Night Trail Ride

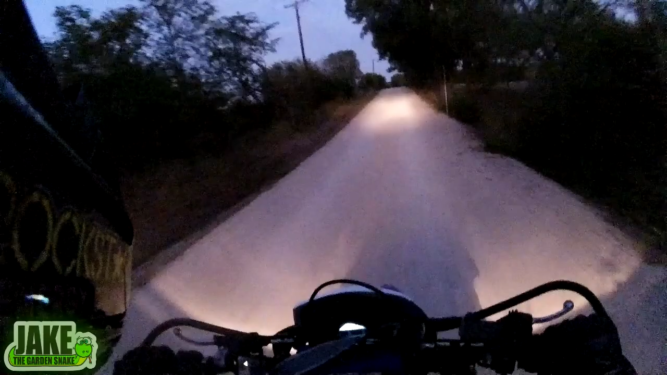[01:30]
Probably a stupid idea to try to go off-roading as it's dusk, almost night time out. I figured, fuck it, I have a headlight, but at the same time, there is this issue that there's already bugs bouncing off my face. This headlight's attracting all the little fuckers, and they're flying out and hitting me square in the puss.
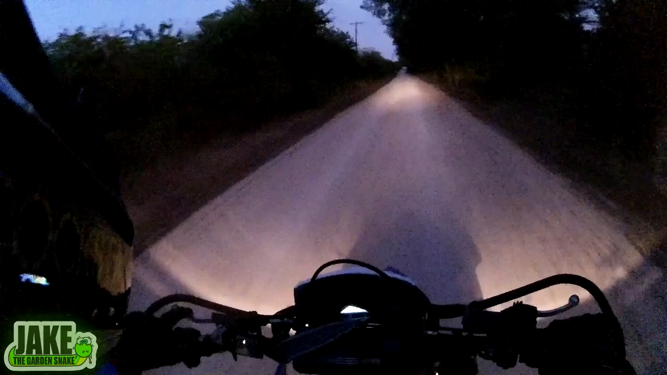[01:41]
A lot of this could be fixed with a more clear visor. I never claimed to be smart, guys, you know that. Let's see if this will work at all.
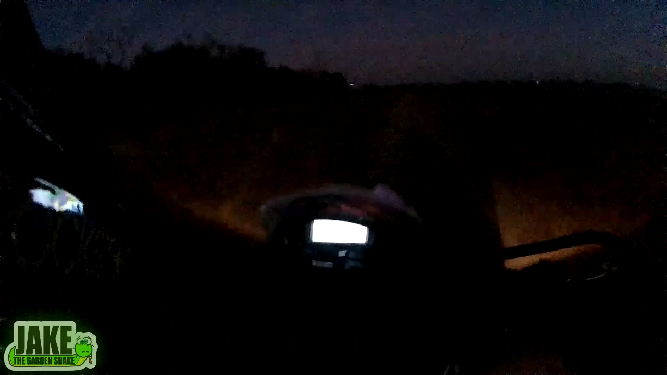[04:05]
ah no problems the moon is bright my light's reflecting off stuff it's kind of making a shadow